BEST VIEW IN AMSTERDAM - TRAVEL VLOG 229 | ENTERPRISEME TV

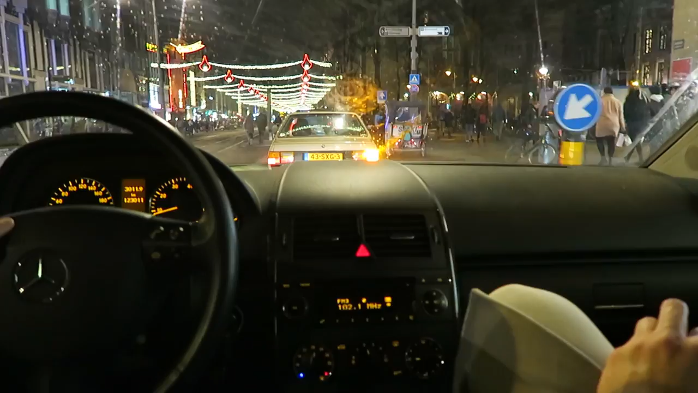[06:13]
Oh my gosh, I just realized I haven't been in the center ever since I came back And look at this look at this. It's almost like Diwali in Mumbai It looks so cool. It's seriously. They never had this Christmas decorations before. It's really beautiful. Okay I'll take you tomorrow to the center because it's really beautiful.